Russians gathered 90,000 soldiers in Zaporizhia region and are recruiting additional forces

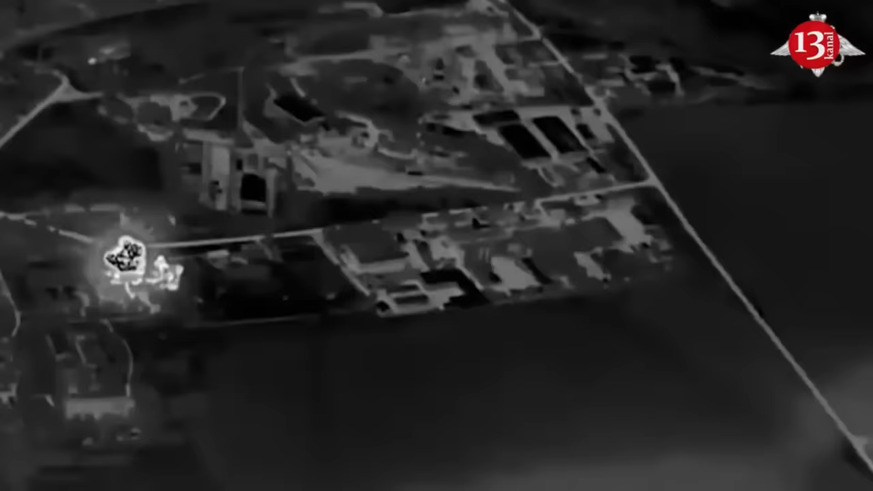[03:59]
An Iskander-M missile defense system launched
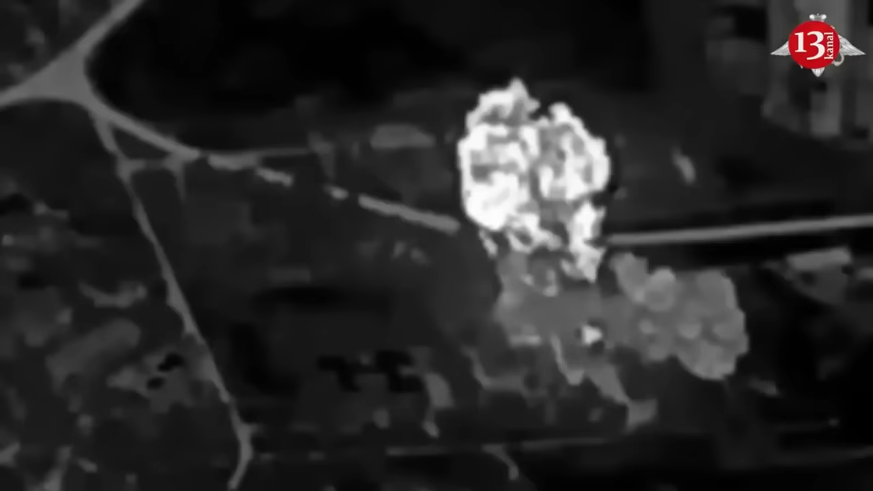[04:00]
an attack on the temporary deployment point of instructors and mercenaries from Western
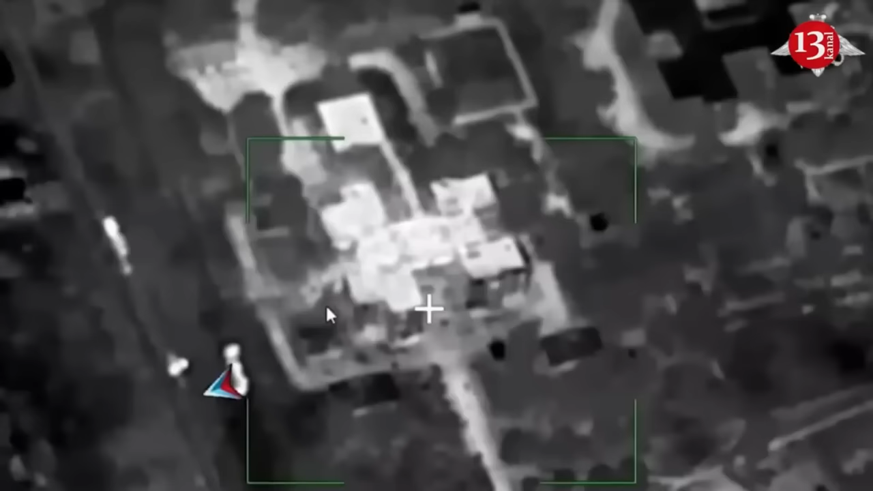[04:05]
countries in the locality of the Kharkiv region,